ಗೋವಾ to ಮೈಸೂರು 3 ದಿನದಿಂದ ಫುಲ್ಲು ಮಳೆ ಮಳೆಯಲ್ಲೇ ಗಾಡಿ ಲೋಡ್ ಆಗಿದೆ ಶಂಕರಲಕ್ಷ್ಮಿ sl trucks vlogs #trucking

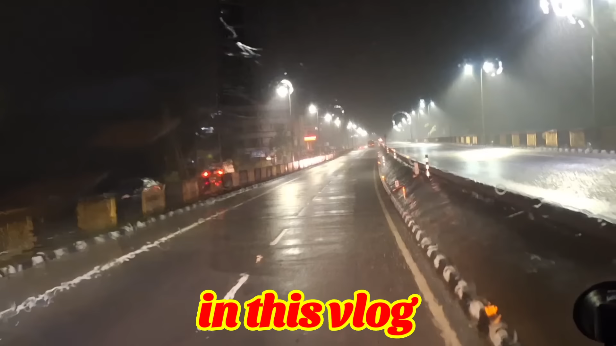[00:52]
ಈಗ ನೋಡ್ರೆ ಕಾರವಾರ ಅದಕ್ಕಿಂತ ಅಪ್ಪನಂಗೆ ಹೊಡಿತೈತೆ ಮಳೆ ನೋಡಿ. ಗಾಡಿ ಲೋಡ್ ಆಗಿದೆ ನೋಡಿ. ಮಳೆ ಸತತವಾಗಿ ಇವತ್ತು ಮೂರನೇ ದಿನ ಮಳೆ.
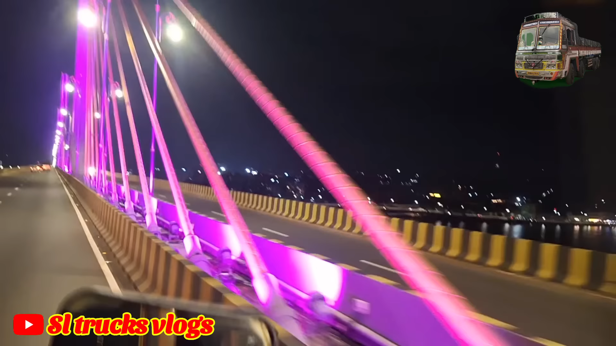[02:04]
ಕಲರ್ ಕಲರ್ ಲೈಟ್ಗಳು ನೋಡಿ, ಎಷ್ಟು ಕ್ಲೀನ್, ಎಷ್ಟು ಚೆನ್ನಾಗಿ ಕಾಣ್ತೈತೆ ಡಿಸೈನಾಗಿ. ಒಟ್ಟಿನಲ್ಲಿ ಈ ಬ್ರಿಡ್ಜ್ ಮೇಲೆ ಬರಬೇಕಂದ್ರೆ ಭಾಳ ಖುಷಿಯಾಗುತ್ತೆ. ಬನ್ನಿ ಇವಾಗ ಆಫೀಸ್ಗೆ ಹೋಗೋಣ. ಟೈಮ್ ಬಂದುಬಿಟ್ಟು 10:30 ಆಗ್ತಾ ಬರ್ತಾಯಿದೆ.
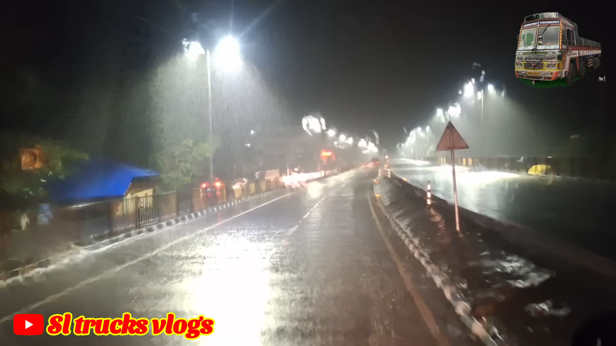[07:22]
ಸ್ನೇಹಿತರೆ, ಕಾರವಾರ ಎಂಟ್ರಿ ಆಗಿದ್ದೀನಿ. ಗೋವಾನೇ ಮಳೆ ಜಾಸ್ತಿ ಅನ್ಕೊಂಡು ಬಂದೆ ಅವ ಅಲ್ಲಿಂದ, ಈಗ ನೋಡ್ರೆ ಕಾರವಾರ ಅದಕ್ಕಿಂತ ಅಪ್ಪನಂಗೆ ಹೊಡಿತೈತೆ ಮಳೆ ನೋಡಿ.